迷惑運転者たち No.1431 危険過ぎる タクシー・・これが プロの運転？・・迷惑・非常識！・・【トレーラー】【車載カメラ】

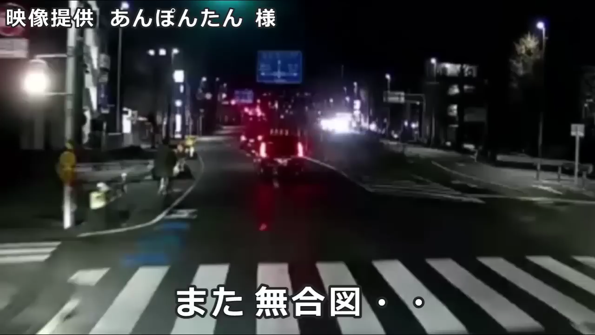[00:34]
まあ、ただこいつよ。お？前の車もだな。うぜえなー、クラクションよろしいか、おにゃら。横断歩道の上だろ、バーカ